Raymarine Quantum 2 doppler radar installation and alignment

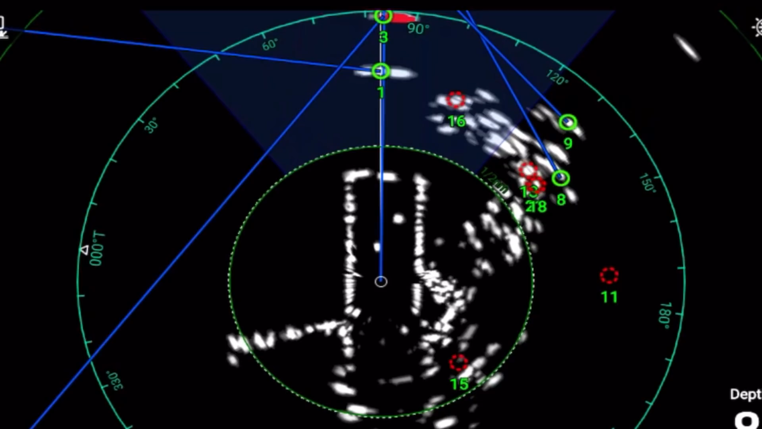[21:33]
If it's moving away from us, it would be green.
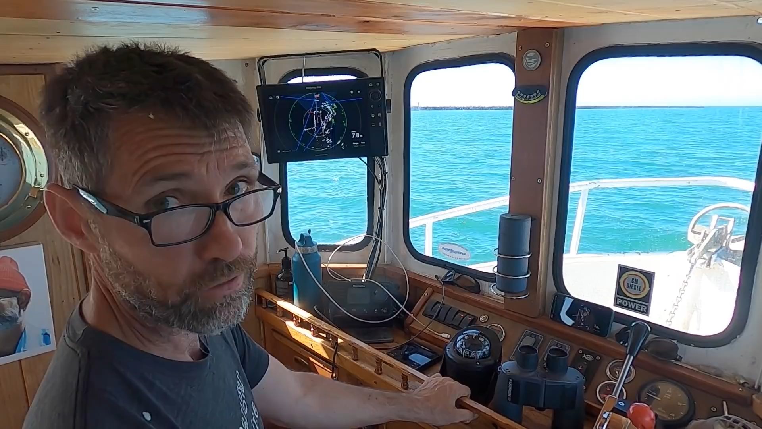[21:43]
It's also giving us a Vectifo number three.
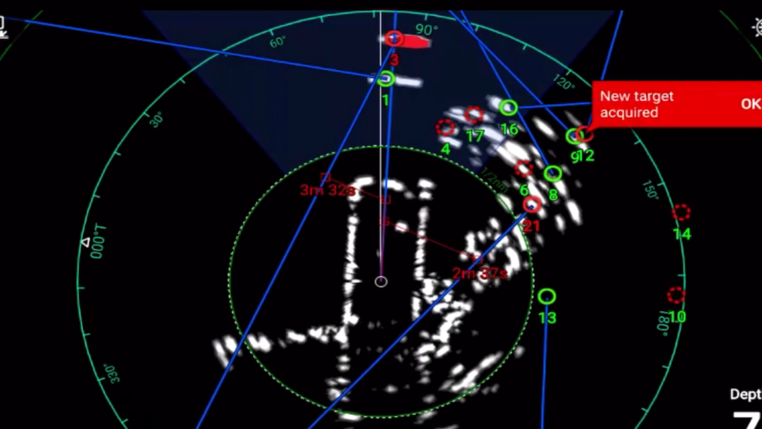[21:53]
I can actually see why people go to manual. What I'm going to do is I'm going to go turn off auto and then manually acquire just the tugboat.
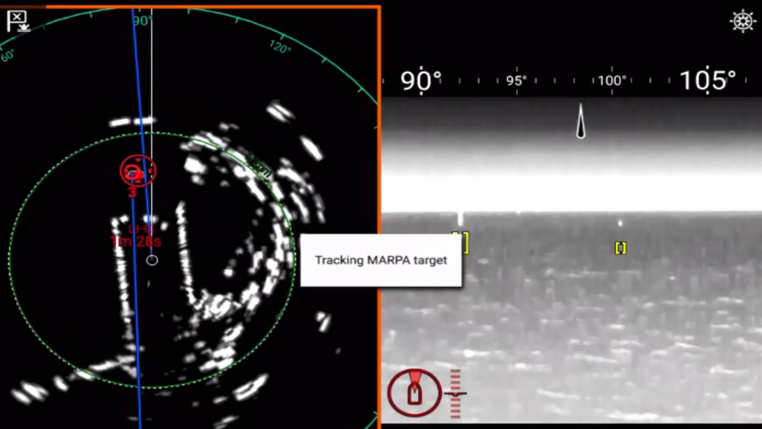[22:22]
It's pretty cool. It's pretty cool. Right. So that's the name of the boat, Kibble Bay?
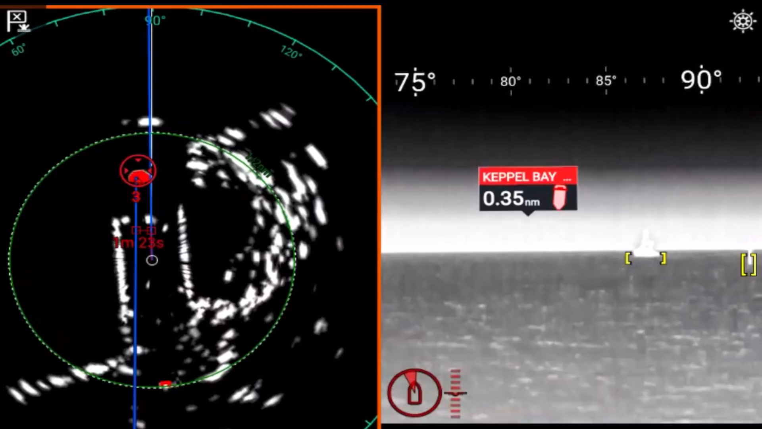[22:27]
Yeah. Right. So basically it's the camera pointing. As we go past it, the camera should continue to track it.
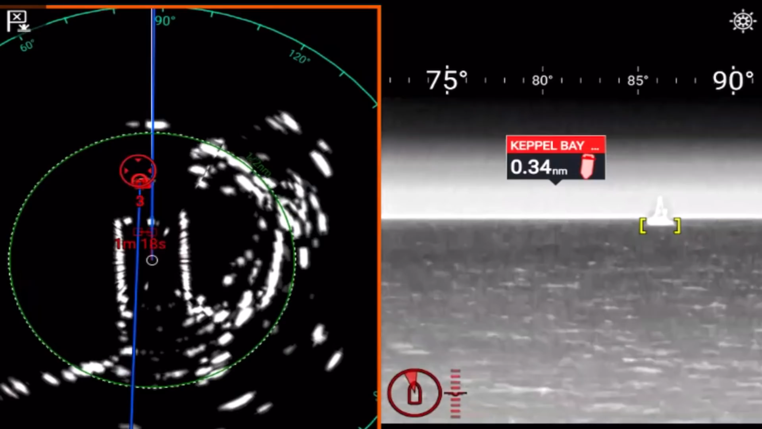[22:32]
So it's pulling out AIS starter as well? Yep. So it's AIS plus infrared plus radar. Wow. That's amazing. It's pretty cool. Yeah, that's really cool. Yeah.
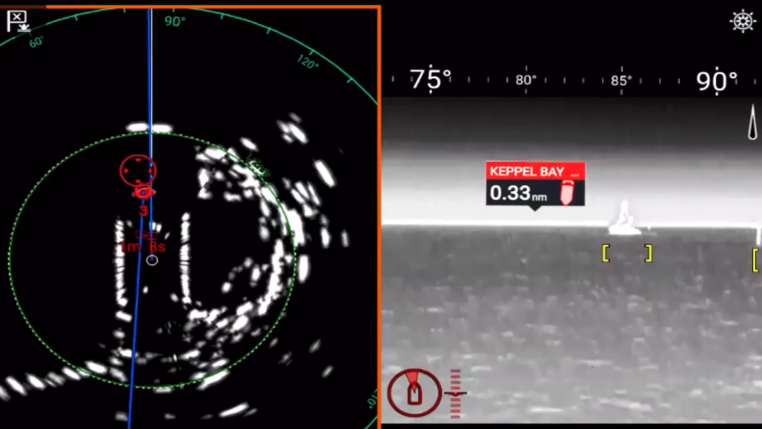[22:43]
So it's basically bracketed the nav aid so we don't hit that and then bracketed the boat we're tracking. Right.
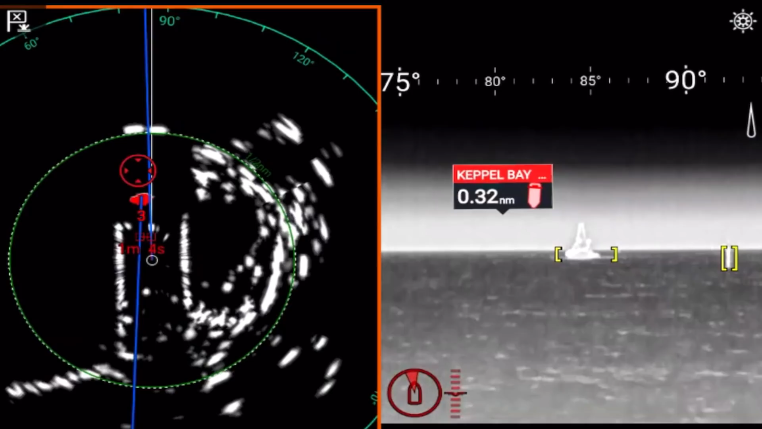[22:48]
I'm just going to come on the left-hand side of this aid.
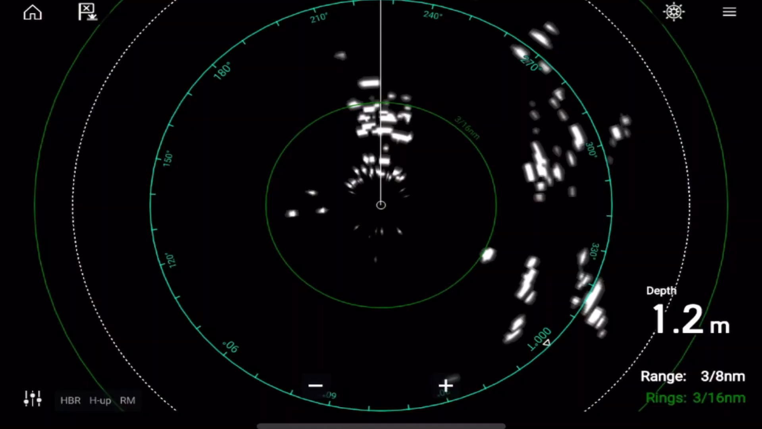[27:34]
Go into your radar app, go to your menus, settings down the bottom, and then there's an installation tab.
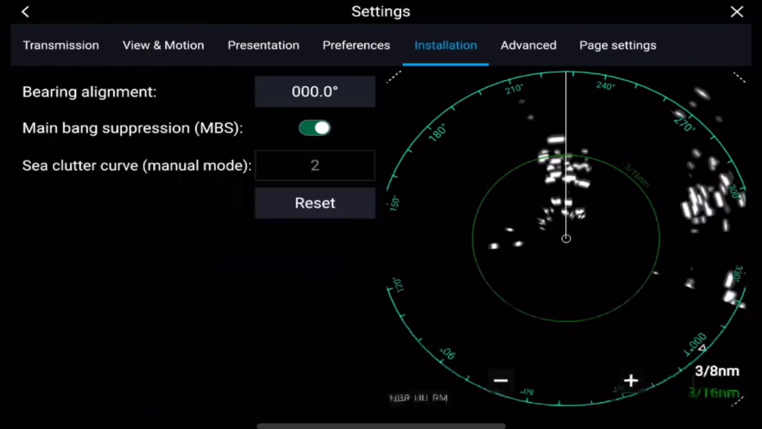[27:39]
And here you get a chance to change this bearing alignment and move the line, either negative or positive, until your heading line goes directly through the target that's directly in front of you.
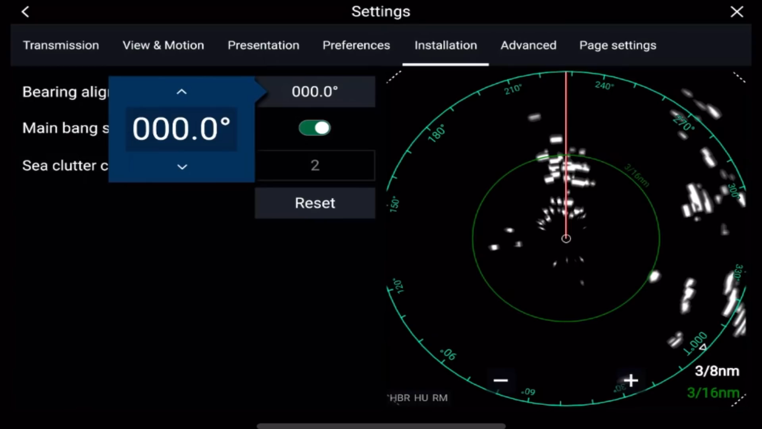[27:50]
In this case, we've got it zero because the radar dome's installed facing forward.